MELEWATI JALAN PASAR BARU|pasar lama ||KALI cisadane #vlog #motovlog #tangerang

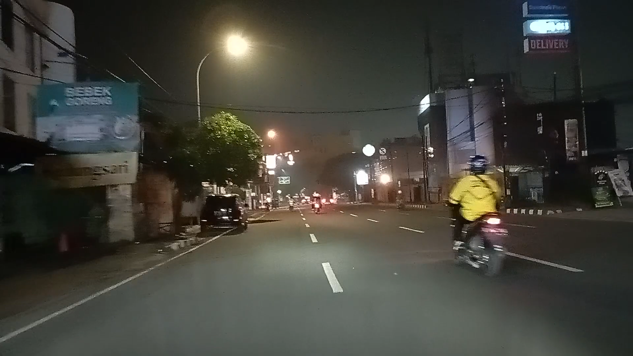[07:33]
Malam sepi ya sini, banyak grab lagi nongkrong nungguin orderan.
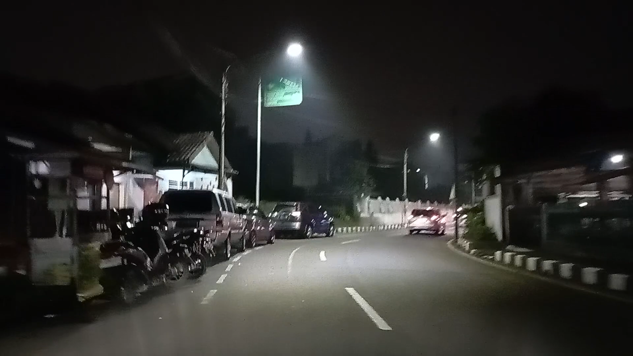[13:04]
Terminal Tangerang Kota di tangan kanan ya guys ya.
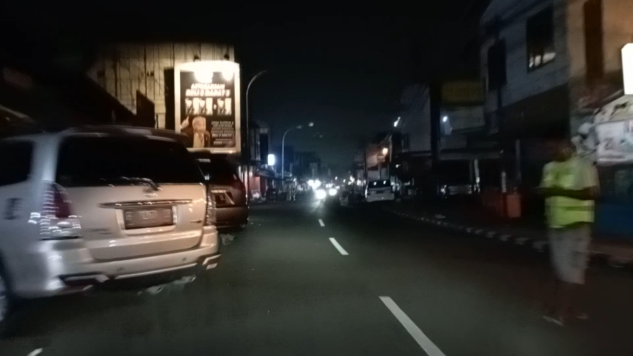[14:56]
banyak kafe-kafe ya, tempat makan gitu ya.
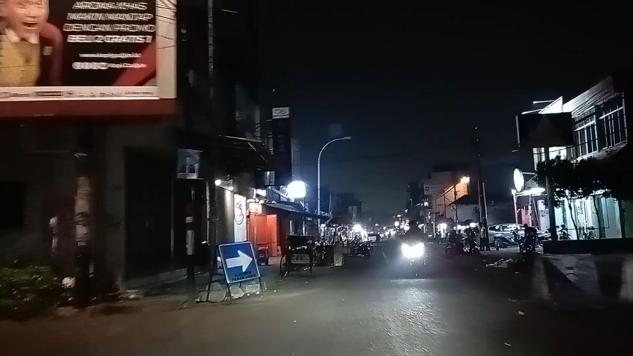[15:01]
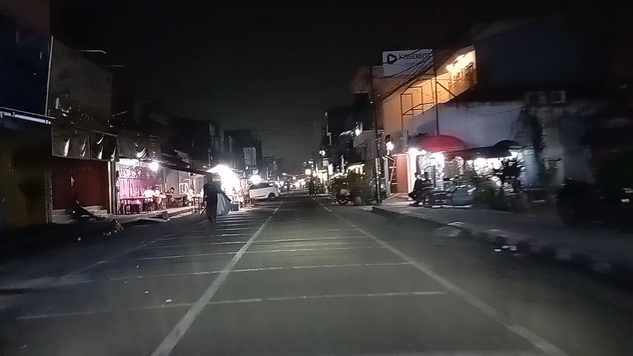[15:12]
Besar baru tempat kuliner nih guys. Stand-stand gitu ya berjualan. Udah pada sepi guys.
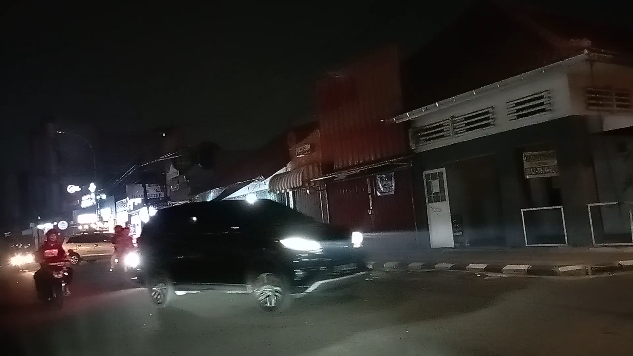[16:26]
Kalau habis maghrib aja ramai sekali. Udah malam jadinya ada pada bubaran.
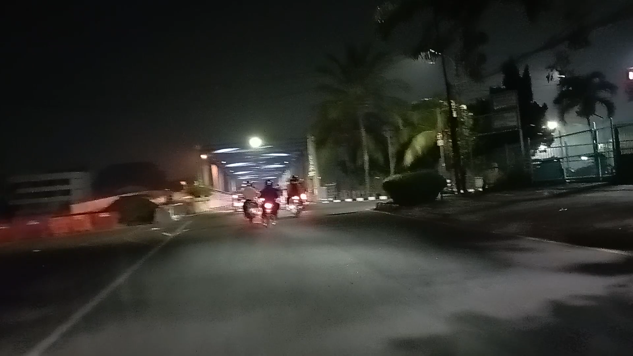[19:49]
Pinggir kali di Sadan ini ya, belakang Mall Square.
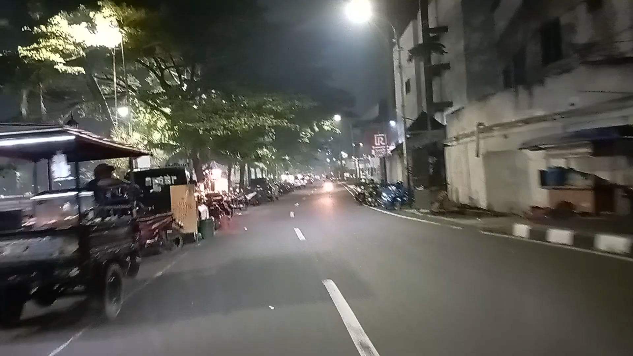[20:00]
Nah, masih rame nih, nongkrongan malam.
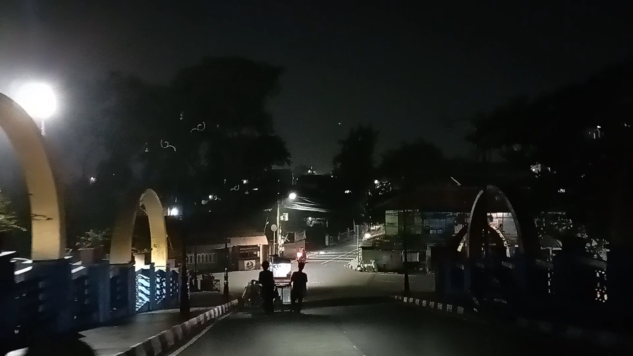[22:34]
Tadi sekali sesadane ya, benar-benar tinggi sekali guys. Kita mau kanan ya.
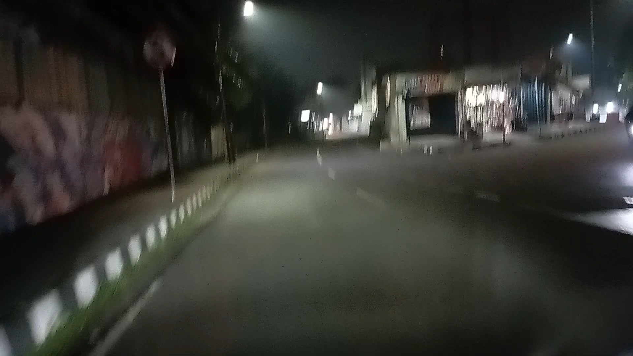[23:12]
Ada habisnya. Oh, sini. Taman Nobar. Taman Nobar sini. Taman Nobar nonton bareng ya.